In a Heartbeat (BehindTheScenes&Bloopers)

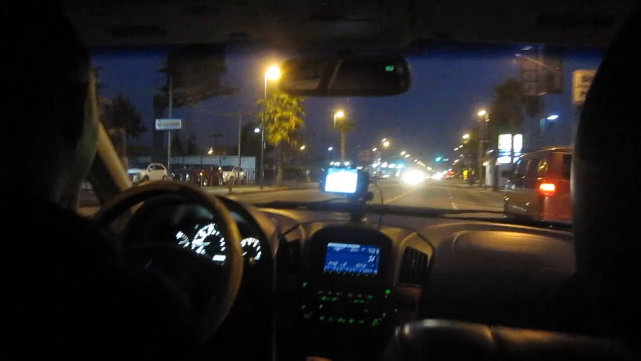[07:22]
Lights. No sun. It's that early in the morning. Where are we going?